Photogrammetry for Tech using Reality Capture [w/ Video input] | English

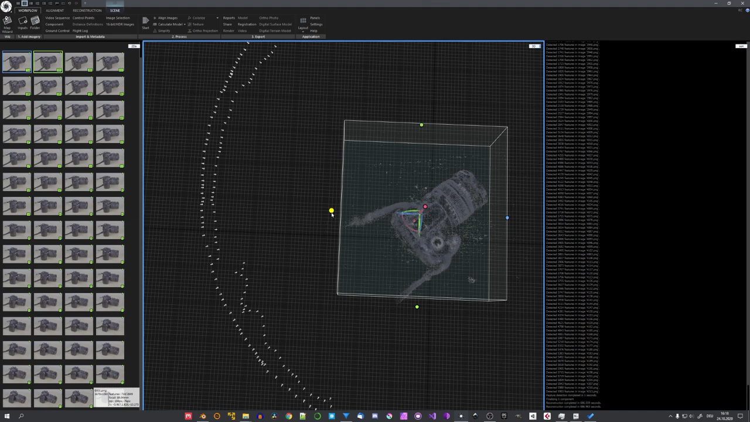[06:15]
If this was not the case, we can easily align it with the given tools in Gizmos. And now everything that follows is the mesh reconstruction, the colorization and the texturization.
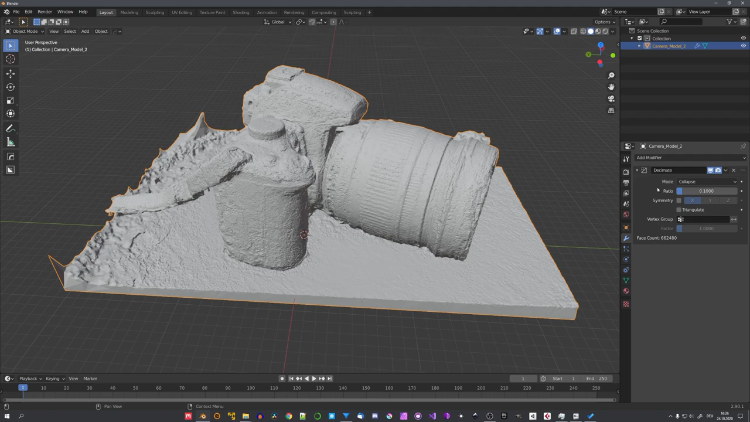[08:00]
And now our viewport is nice and fast.